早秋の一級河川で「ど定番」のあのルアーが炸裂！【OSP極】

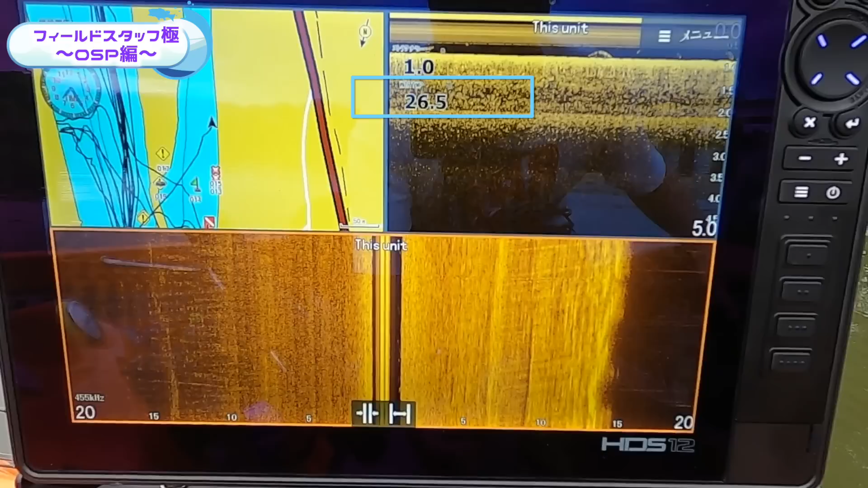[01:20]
水温は26度ぐらいで、オープニングでも言っていた通り6度ぐらい下がってますね。
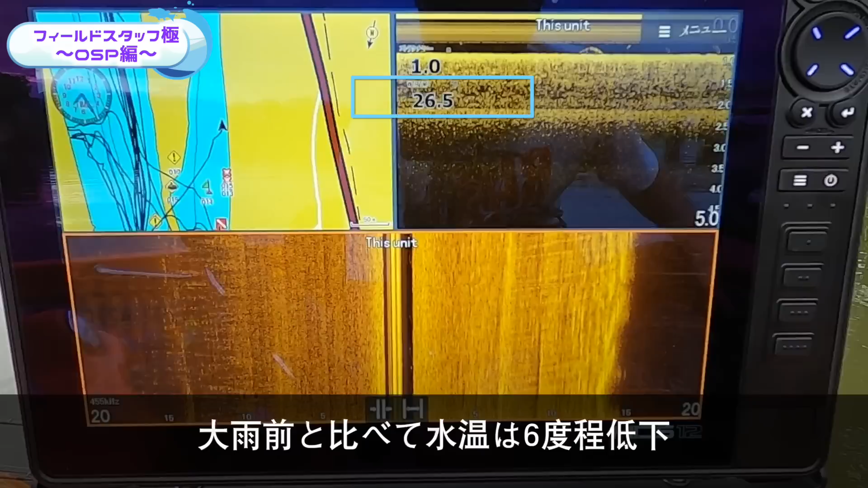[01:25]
雨の影響でかなり増水してるので、